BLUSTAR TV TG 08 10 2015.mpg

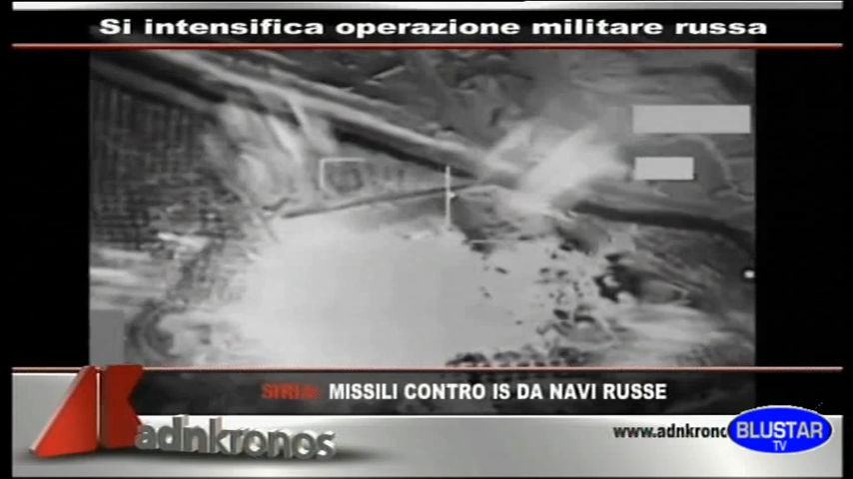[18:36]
Quattro navi della marina russa dispegate nel Mar Caspio hanno lanciato missili contro le postazioni dello Stato Islamico.